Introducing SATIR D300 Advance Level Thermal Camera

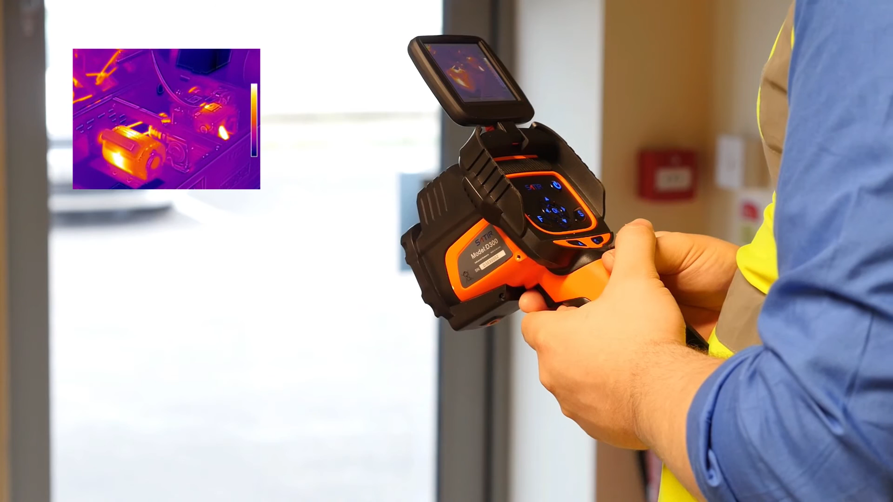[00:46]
The camera comes with Eurovision Plus which gives the most detailed image by merging the IR and digital image.
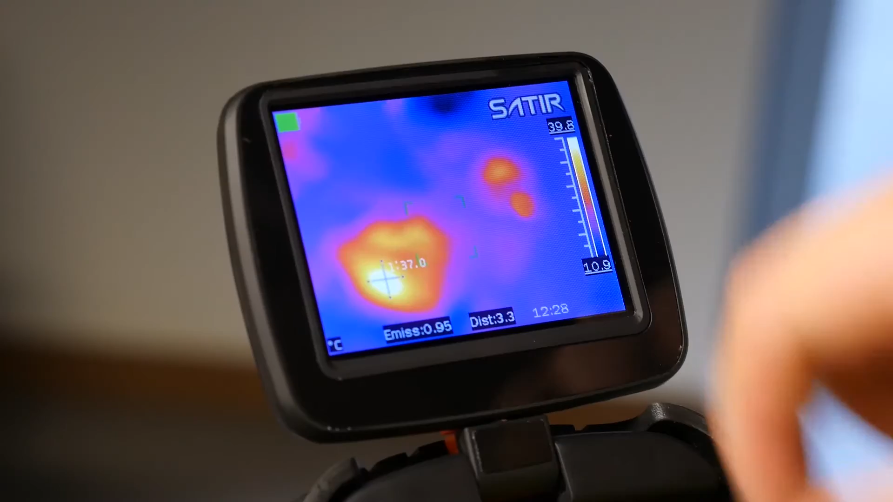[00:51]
On screen: spot 37.0°C, scale top 39.8°C, scale bottom 10.9°C
Single touch motorised automatic focus means the camera is simple to focus and so badly focused images are a thing of the past.